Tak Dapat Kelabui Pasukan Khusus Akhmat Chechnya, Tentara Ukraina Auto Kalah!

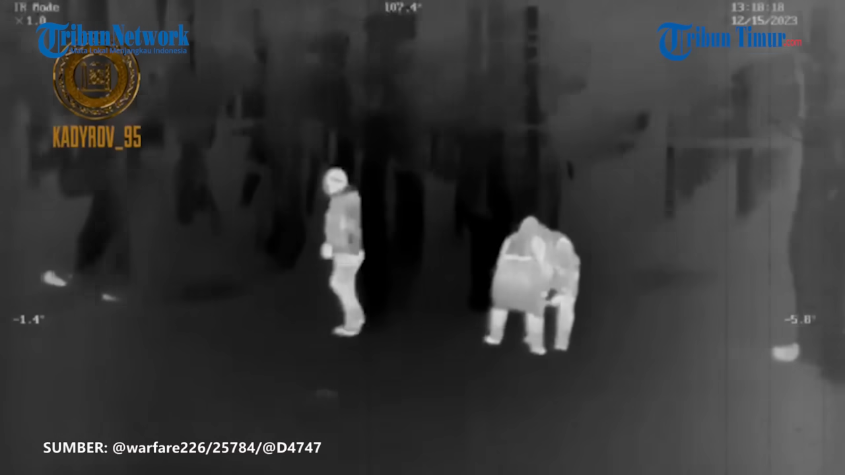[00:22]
Rekaman eksklusif dari arah Kremen viral di media sosial Telegram dan menjadi pembicaraan hangat warganet pada Selasa 19 Desember 2023.
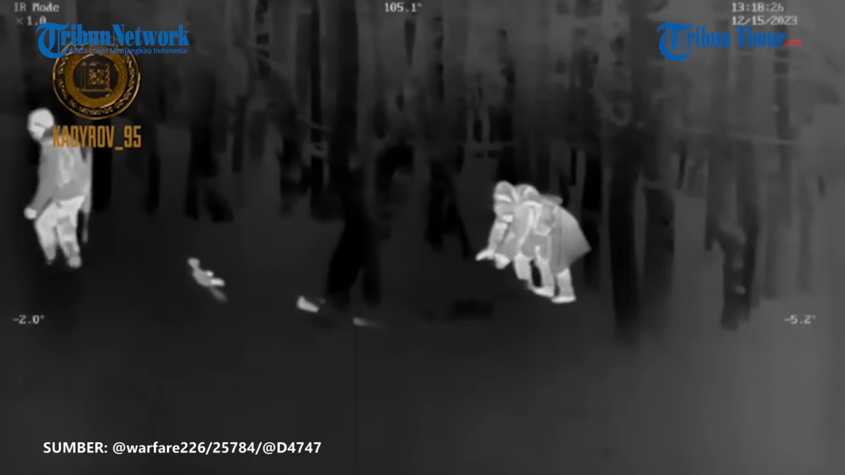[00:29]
Di mana dalam rekaman tersebut kelompok penyerangan pasukan khusus Ahmad Chechnya efektif menghancurkan benteng musuh.
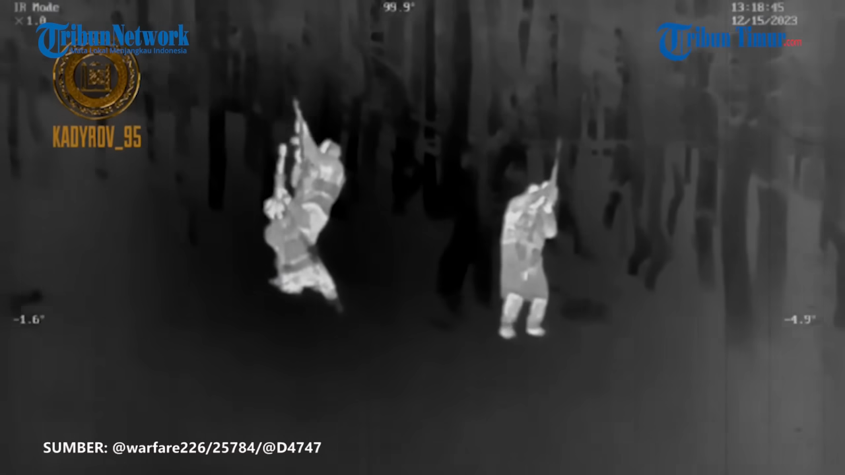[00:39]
Pasukan Ahmad diketahui berhasil mendeteksi musuh dengan bantuan drone. Kehadiran pesawat pengintai udara juga
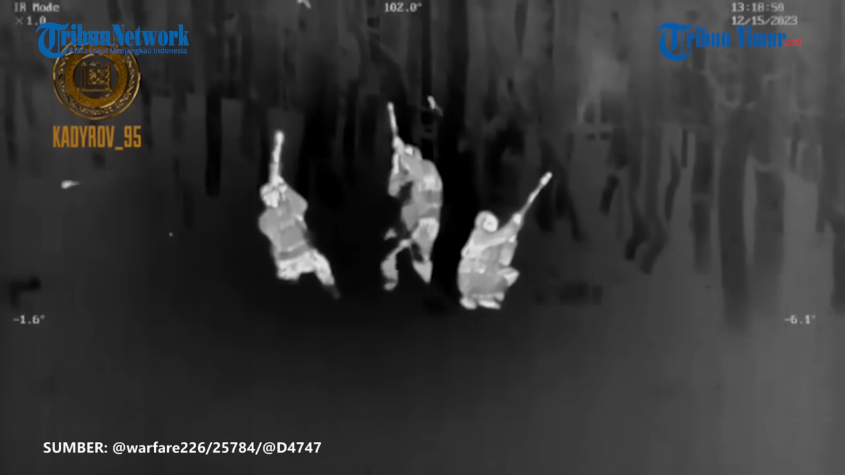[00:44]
terkonfirmasi dari cara personil militer Angkatan Bersenjata Ukraina menembak secara akurat ke angkasa.
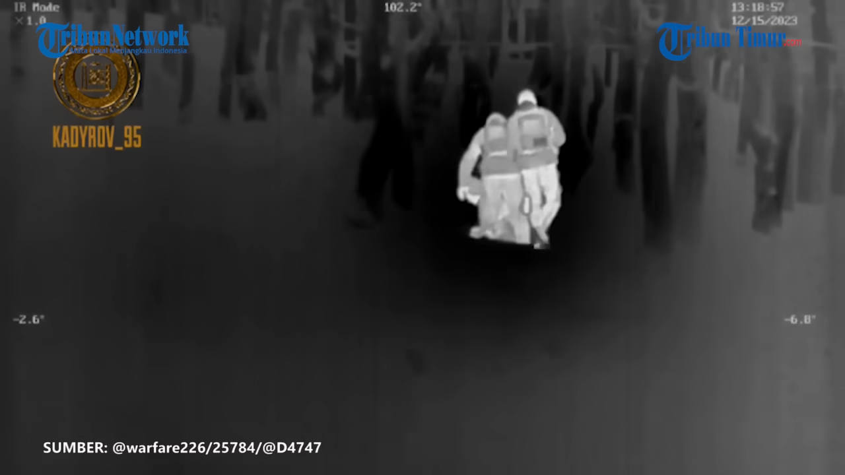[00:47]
Rupanya mereka mengira ini akan membantu menyembunyikan posisinya. Tapi, seperti yang kita lihat, itu tidak membantu. Hasil dari operasi singkat ini adalah likuidasi 3 prajurit Ukraina dan penghancuran sebuah benteng.
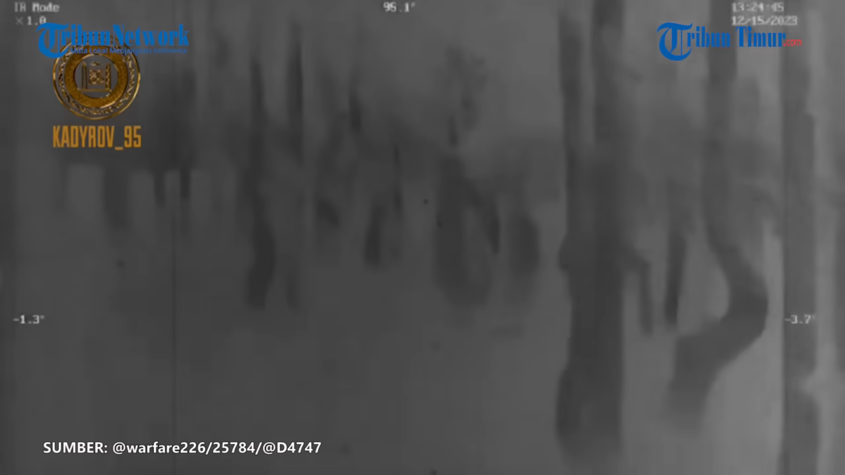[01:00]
Demikianlah akhir kisah para prajurit yang salah mengira mampu menahan gempuran prajurit Ahmad.